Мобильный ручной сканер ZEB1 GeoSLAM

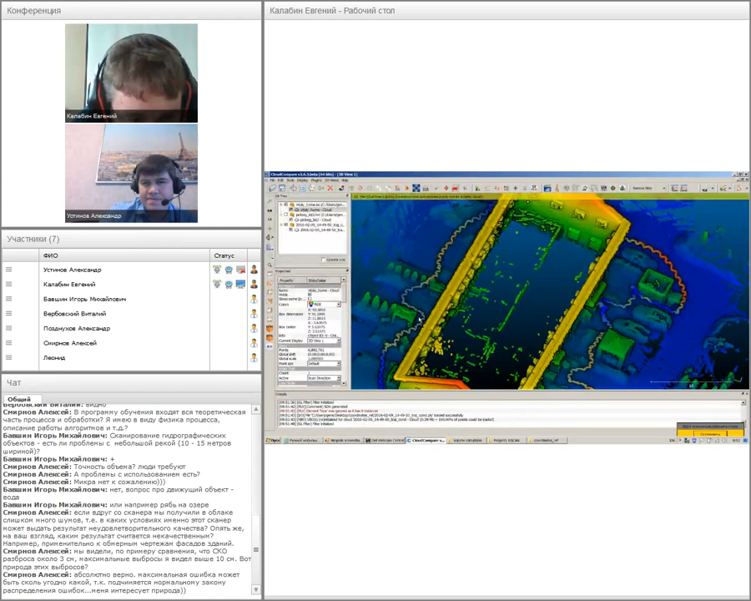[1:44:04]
Вот это и есть траектория движения вокруг снимаемого объекта.
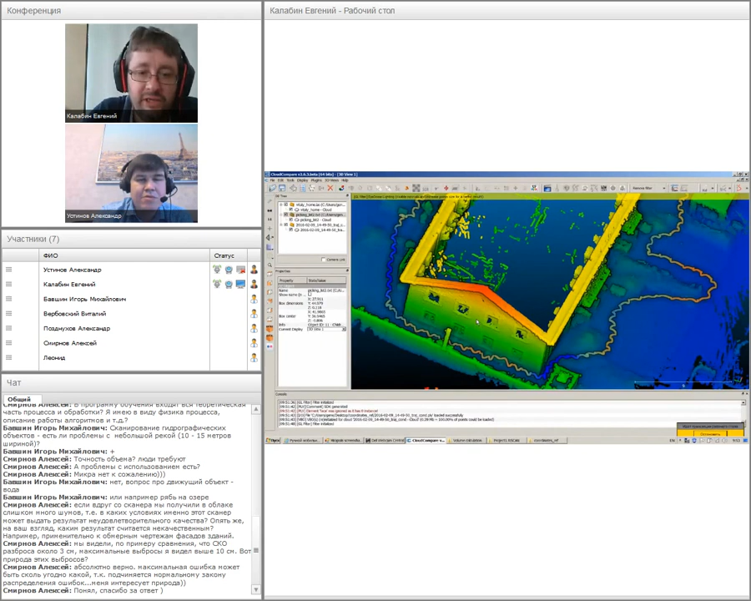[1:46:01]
И кроме того, и кроме того, если вы выполняете съемку внутри помещения, то там, конечно, и разброс совсем другой, и картинка, то есть, чем больше расстояние, тем, ну, покрешность как бы увеличивается. Это логично. Расстояние я имею в виду от прибора. Засечь какая-нибудь пространственная двух точек и все. Ну да. Из трех там он видит
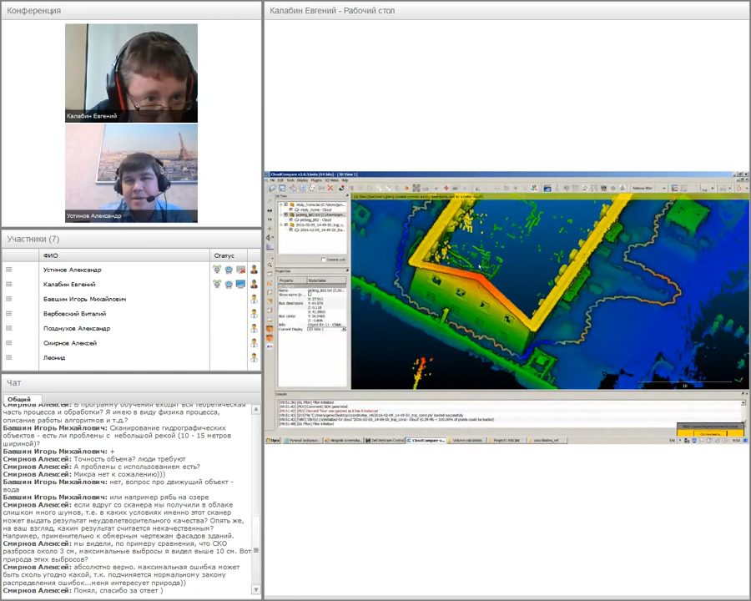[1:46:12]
какие углы, как подошел, на каком расстоянии. Ну и, наверное, есть кое-где момент, где там отражающая способность влияет на материал.
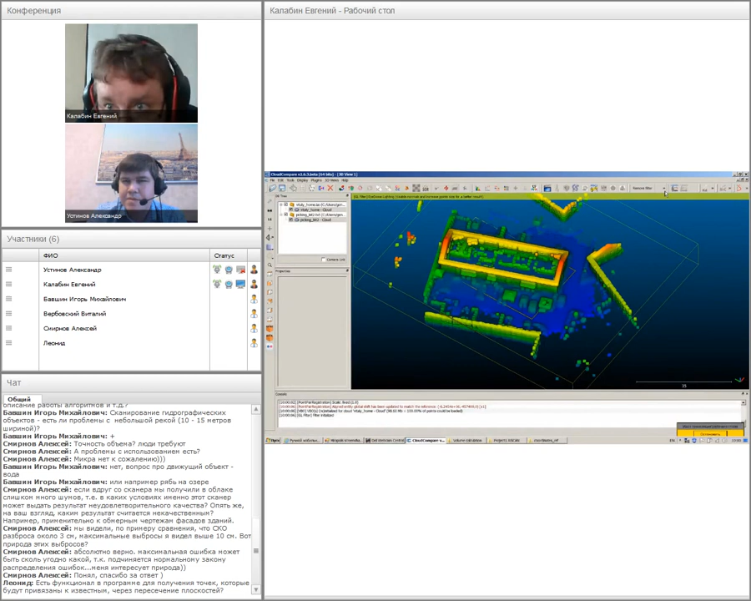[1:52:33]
какую-нибудь информацию получить? Сейчас, одну секунду. Так, вот, SIF. Ну, вот в условной системе координат, координаточки, а это уже, соответственно, оттрансформированные,
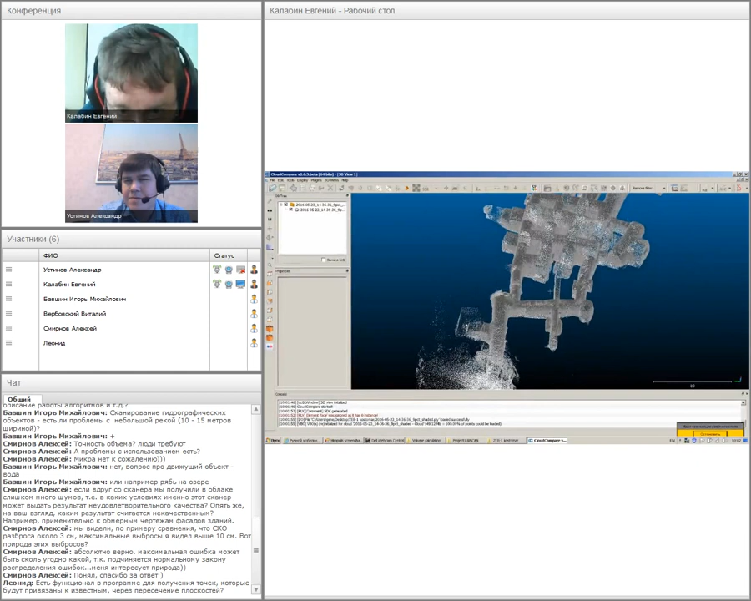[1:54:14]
То есть ничего, никаких магических действий здесь дополнительно не производилось. это сырой файл. Если, причем, нет, я сам в шоке. Если не верите, мы можем как бы заново сделать обработку, прямо здесь на компьютере запустить виртуальную машину и результат будет абсолютно такой же. Вот. Вот так. Размер точек побольше.
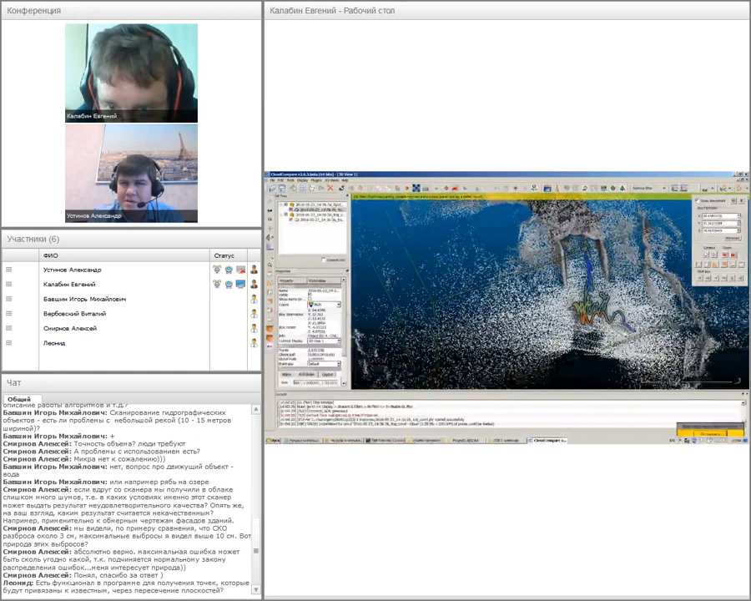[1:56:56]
То есть, вот они ворота. Центральная здесь площадка небольшая.
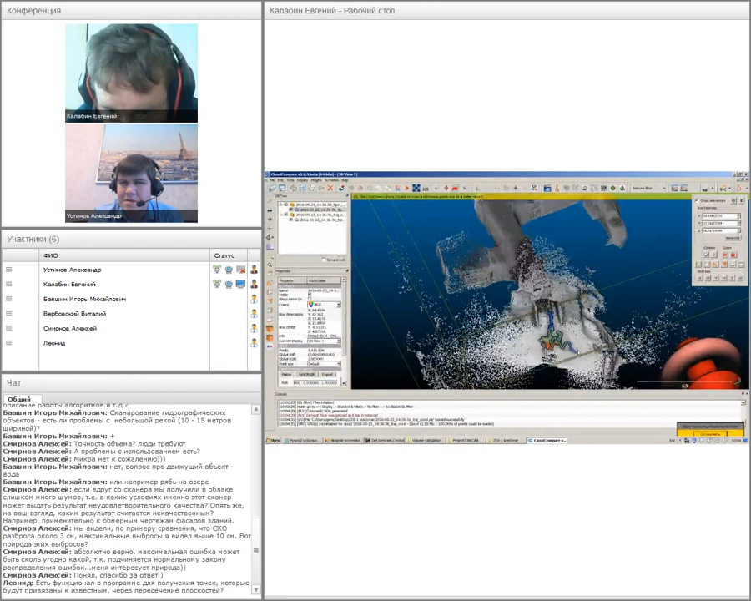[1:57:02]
Здесь я поднял в руки и пошел внутрь. Сам инструмент. Вот. Уже внутри, соответственно.
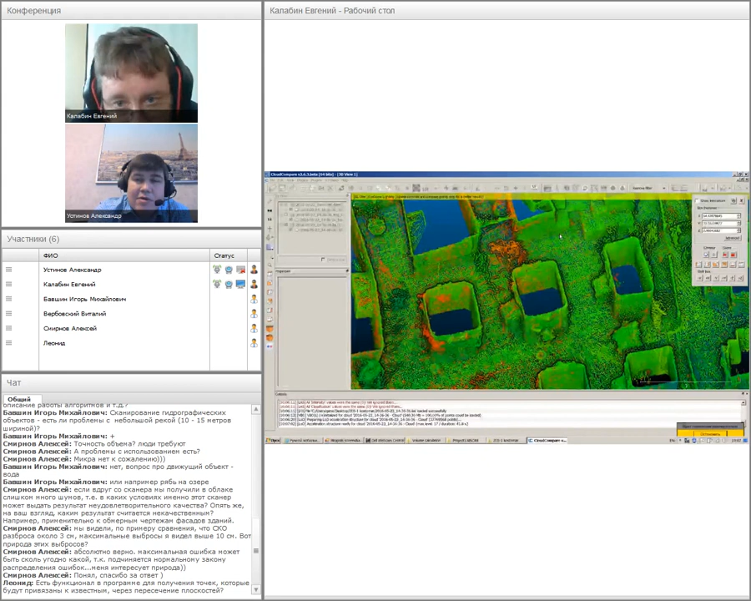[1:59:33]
Не думаю. Тоннели. Не думаю. Не думаю. Почему? Потому что, во-первых, здесь большое количество зон перекрытий. Вот. Это раз. Нет, здесь у тебя все нормально. Тут есть петли. Кроме того... Просто тоннель. Кроме того... С одной стороны, вышел он в другую. Кроме того, расстояние, в принципе, от сканера до поверхности небольшие. Структурные линии в изобилии. В огромном количестве.
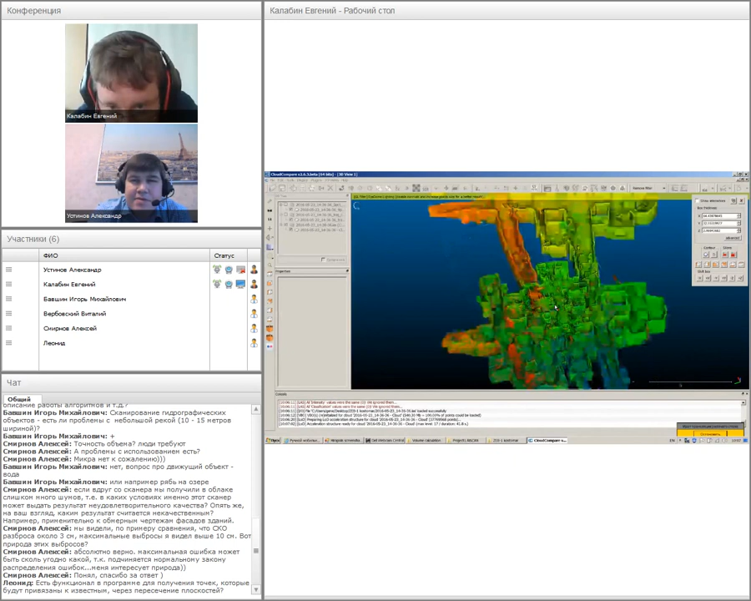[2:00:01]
Их просто много. Очень много. Вот. Соответственно, обработка, когда она выполняется вот этим программным обеспечением, на компьютере, на нашем, она ведь оценивает, насколько геометрия менялась по траектории, насколько геометрия пересекается как бы в виде общих зон перекрытия с тем, что уже было там ранее, допустим, в этой же траектории, попадало,
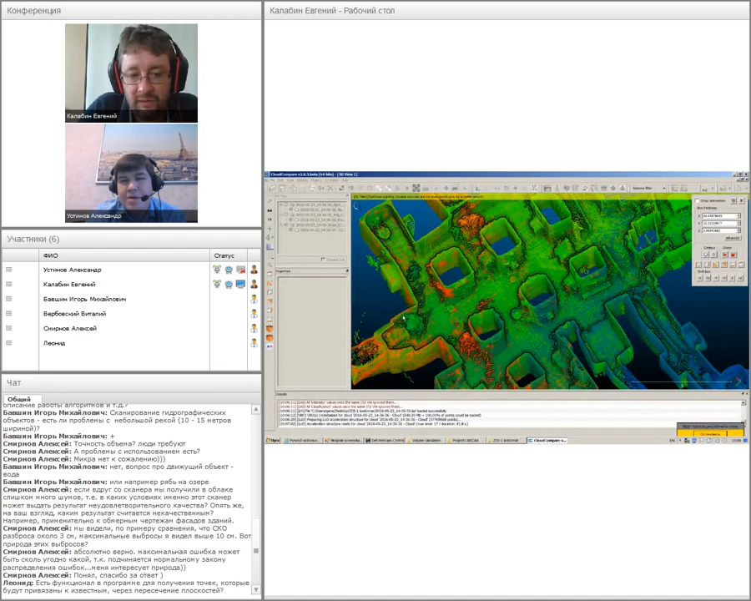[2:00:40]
какие-то области характерные. Вот. Например, вот здесь, там, с разных сторон, когда мимо проходил, на одну и ту же поверхность попадали точки, и это тоже информация используется для уравнивания. Вот. Но как конкретно, я вам вот такую прям физику объяснить не смогу, я не разработчик. Все, что у меня есть, это то же самое, что и у вас. Нет, тут не физика, тут чисто практические рекомендации. Конечно.
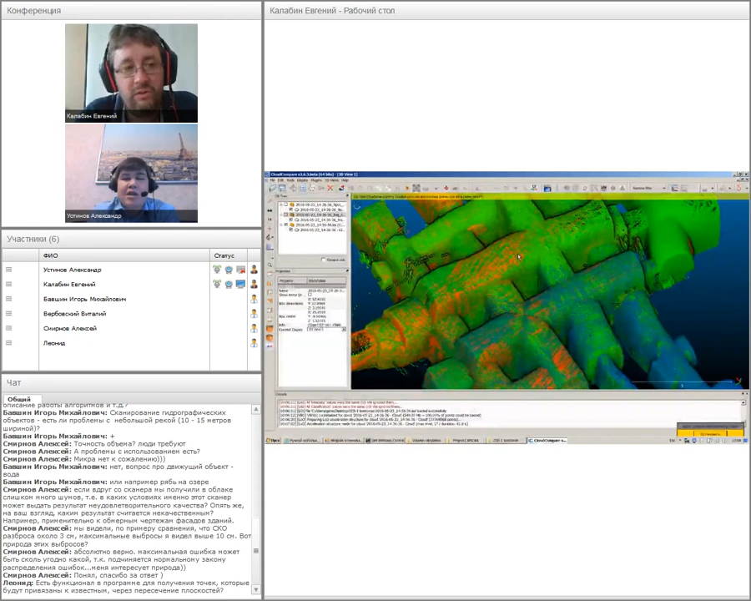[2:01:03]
То есть, вот если у тебя тоннель 200 метров, ну узкая какой-то там, я не знаю, тоннель, зашел с одной стороны, вышел с другой, с какой точностью у тебя эта траектория в конце будет?